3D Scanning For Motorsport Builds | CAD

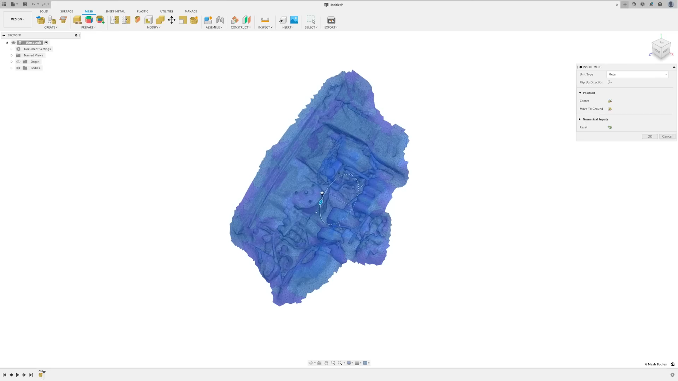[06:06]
which gives us the largest mesh that we can scale down so we don't lose any resolution just yet.
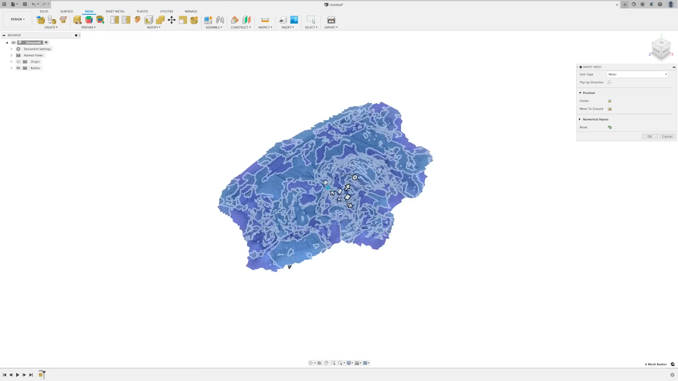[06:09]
We should then rotate the scan so it's roughly in the orientation that we scanned it in, just so it makes things easier to visualize. Notice we lose the texture of our scan.
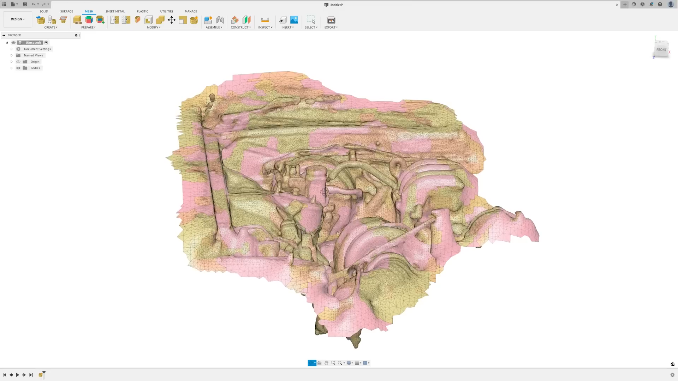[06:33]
In some CAD software, it is possible to retain this, but there's a bit to this process and it's really not necessary for our purpose. As the texture isn't shown, the scan resolution doesn't seem as detailed and accurate. This is really just a trade-off that comes with using a cheaper scanning method, but this will eventually get better with developing
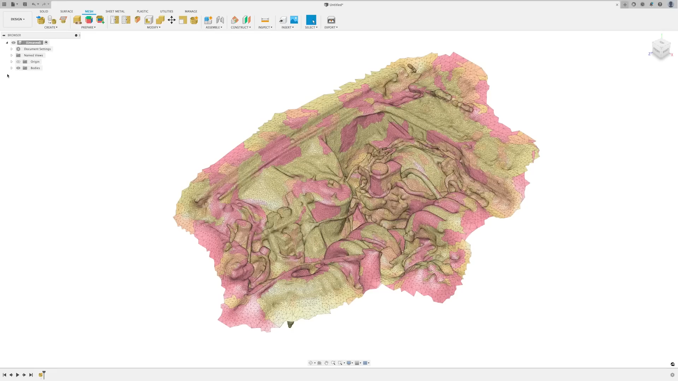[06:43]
technology and it doesn't mean that the scan isn't useful. Let's first combine any separate mesh bodies into one to simplify things. Using the combine tool, selecting the bodies and setting the operation to merge.
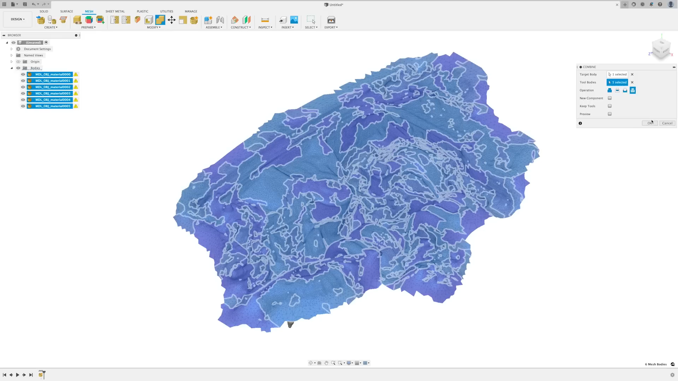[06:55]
Now it's time to check our dimensions and scale the mesh.
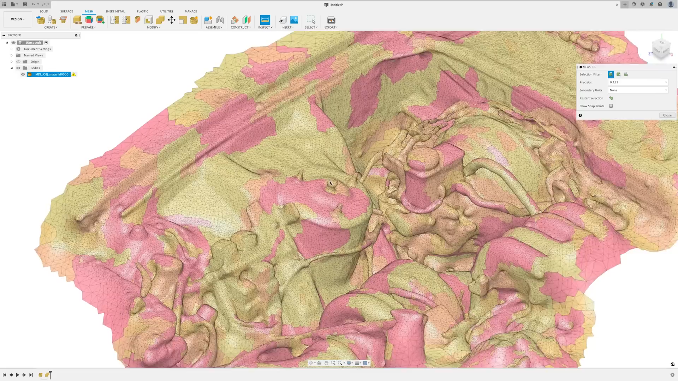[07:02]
We can use the measure tool here to measure a dimension that we took off the physical object.
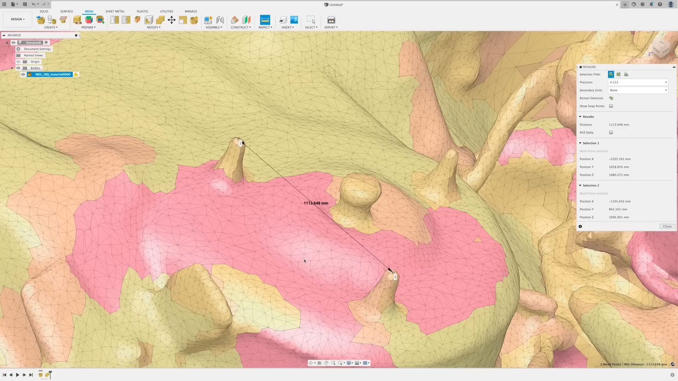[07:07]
For example, we know the strut top studs are all spaced at 95mm.
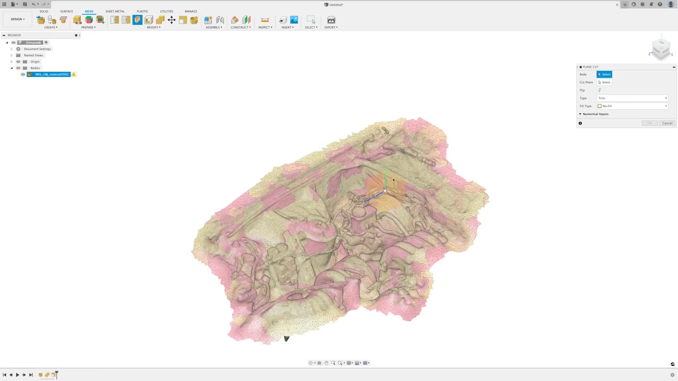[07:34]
It's also helpful to use the plain cut tool to remove any areas of the mesh that aren't needed.
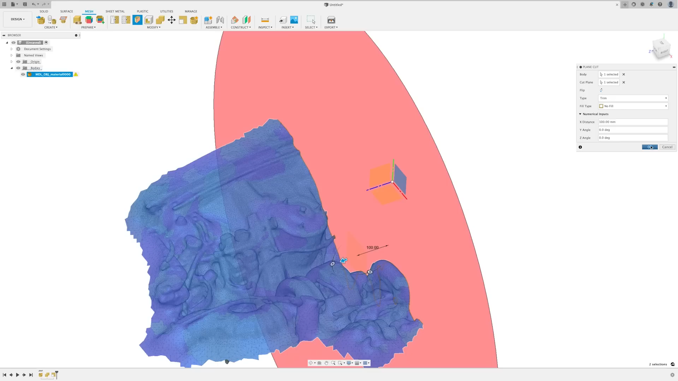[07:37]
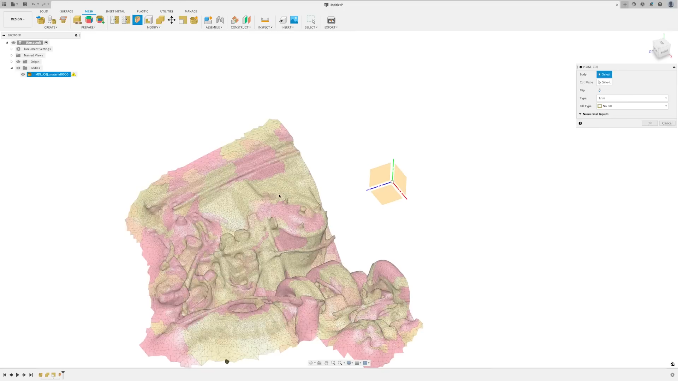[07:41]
Reducing the size of the mesh will always help with the processing speed,
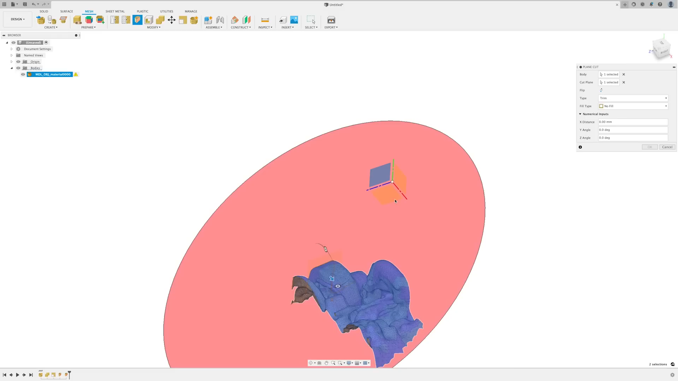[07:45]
as working with larger meshes with hundreds of thousands of faces can be quite demanding on the computer. In our case, let's just remove everything other than the strut tower.
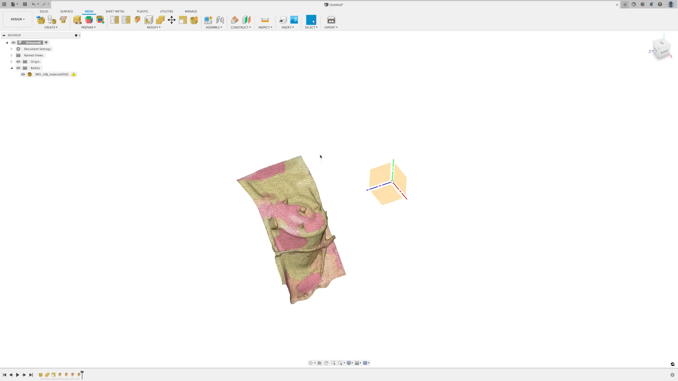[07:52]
Since we're just going to use this mesh for a reference to model new designs from, we don't need to use any more of the mesh tools.
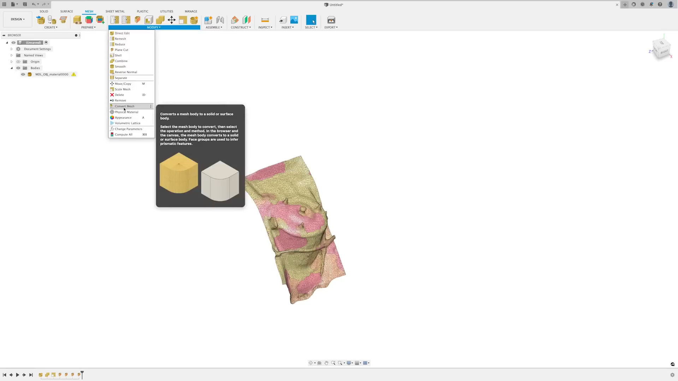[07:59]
So let's just use the convert mesh function from under the modify tab to convert what we have into a solid or surface body. We can leave the operation and method settings for this tool as the defaults of parametric and faceted.
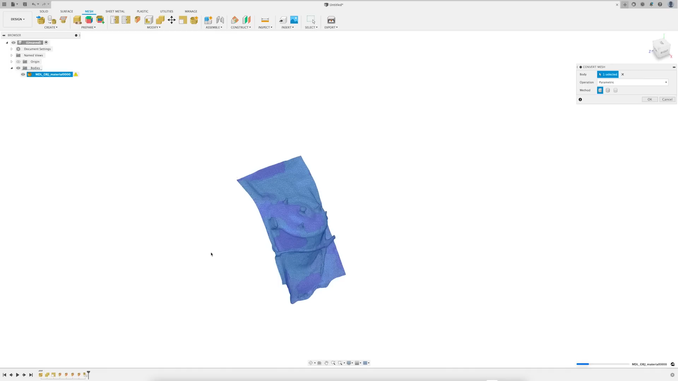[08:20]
Now we're ready to click OK. This may take some time to process. Thanks to the magic of editing, you don't have to sit and wait like I did, and we can now see our completed solid and surface bodies in our browser. Since our mesh was just the surface of an environment,
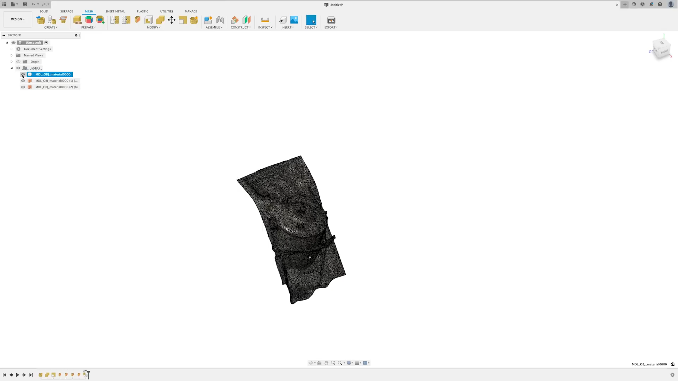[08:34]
rather than a solid object, and we didn't use any of the modification tools to edit the mesh and form a complete enclosed 3D solid body,
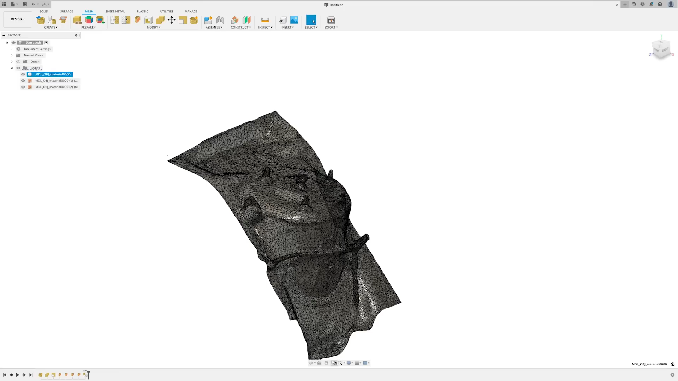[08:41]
the main resulting body that we're interested in is this surface. The other resulting solid bodies are really just from the occasional part of the original mesh that just happened to form an enclosed 3D surface.
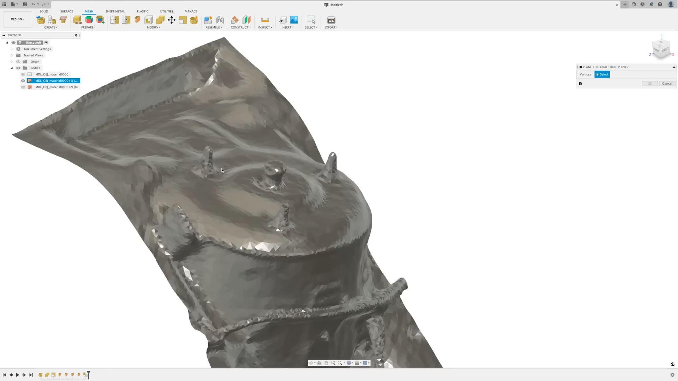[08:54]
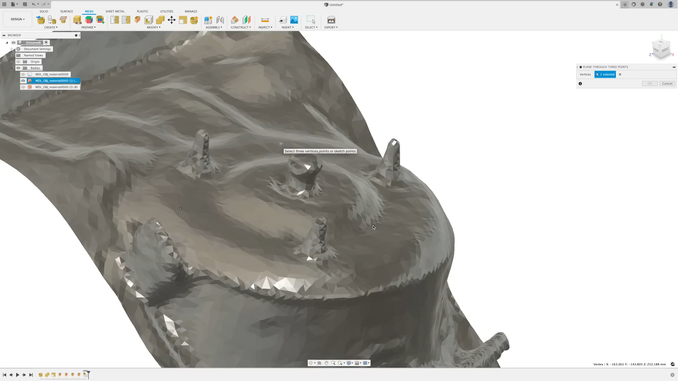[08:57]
Moving forward, the most simple method of modelling the space of the strut tower brace would be to construct a plane
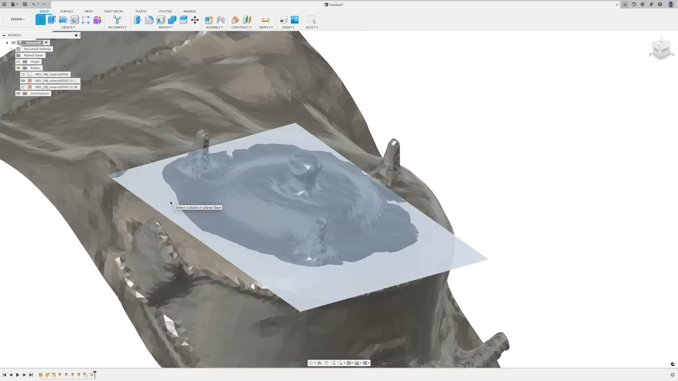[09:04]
using the plane through three points tool and selecting three points spaced out on the top surface of the strut tower.
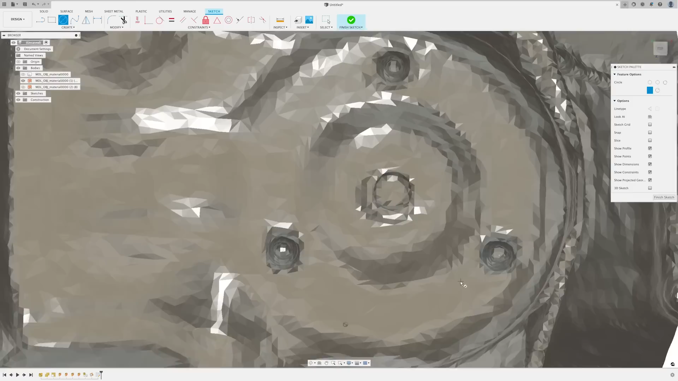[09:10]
Then, just like we looked at with the canvas tool, we can sketch on this plane, positioning the mounting holes to line up with the studs, a clearance hole to access the top of the strut,
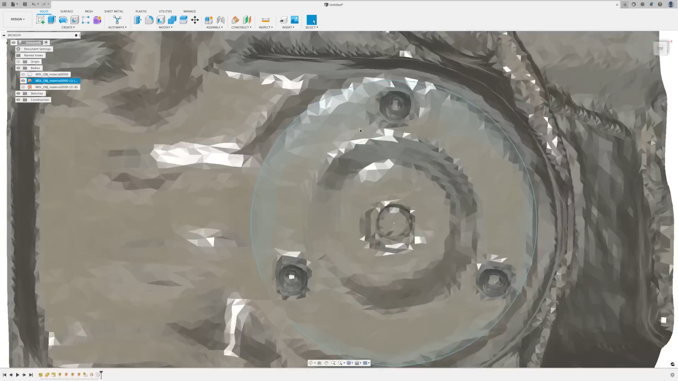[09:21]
and an outline that suits the form of the strut tower.
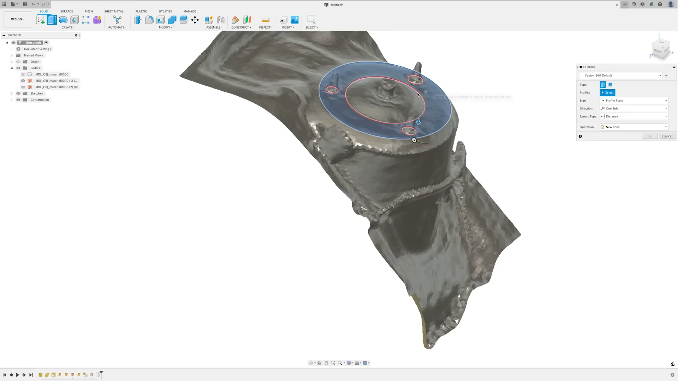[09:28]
Now, all we need to do is extrude the sketch and work to design the rest of the part.